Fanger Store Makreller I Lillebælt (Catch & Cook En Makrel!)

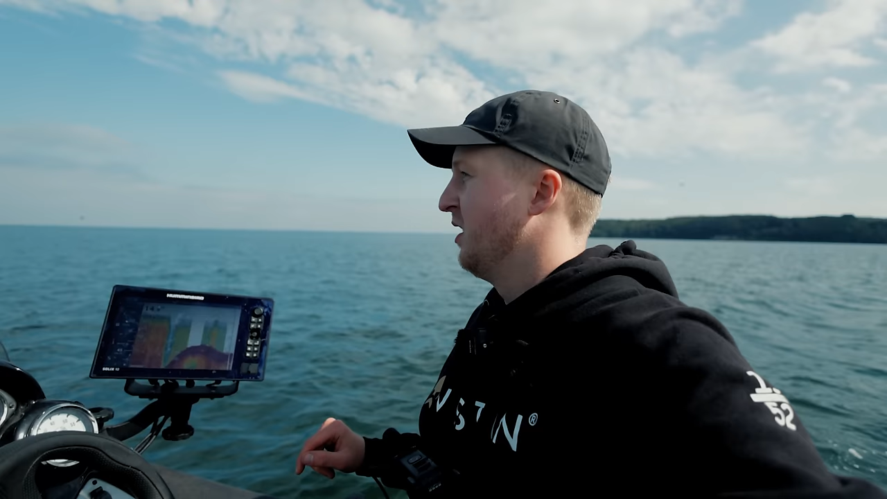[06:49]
Lad os lige prøve at se en gang, om de begynder at dykke igen. Der burde i hvert fald være fisk her i området, så. Der er også et eller andet dernede, men der er i hvert fald mange mårer. Uhuh, det er spændende. Det er spændende. Jo, jo, der er fisk. Øj, der er mange fisk. Hoho! Hvordan er det? Jeg sidder lige kameraet.